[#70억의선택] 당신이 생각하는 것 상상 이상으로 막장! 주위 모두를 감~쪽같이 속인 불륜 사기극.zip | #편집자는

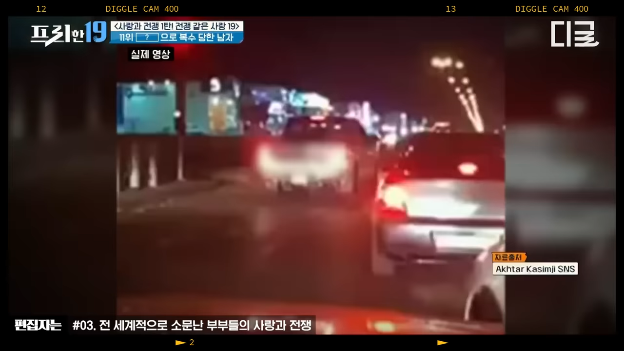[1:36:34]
잘 봐요. 저 차요 왼쪽에? 네. 저거 저거? 그냥 픽업 트럭이네. 왜 뒤로 가? 뒤? 아니 역주행이야? 뭐 하는 거야? 찍는다 뒤에서.